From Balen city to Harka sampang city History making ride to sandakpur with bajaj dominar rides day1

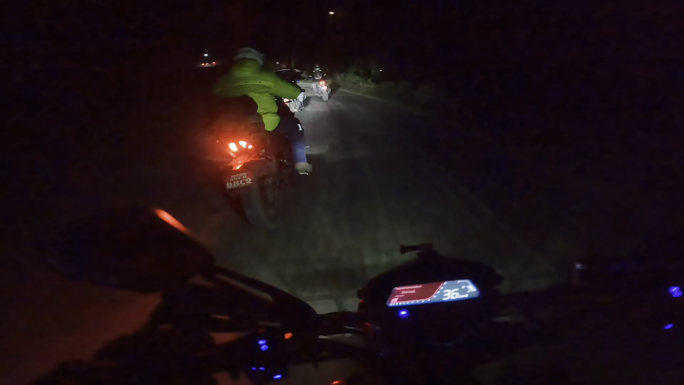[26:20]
अँध्यारोमै जतिचोटि हिँड्यो अँध्यारोमै मात्रै हिँडियो त्यही भएर यो रोडको बारेमा केही थाहा छैन, खाल्टा खुल्टो रहेछ, हालियो खाल्टामा ढ्वाङ ढ्वाङ। उडाइदिउँ न हामीले होइन के छ र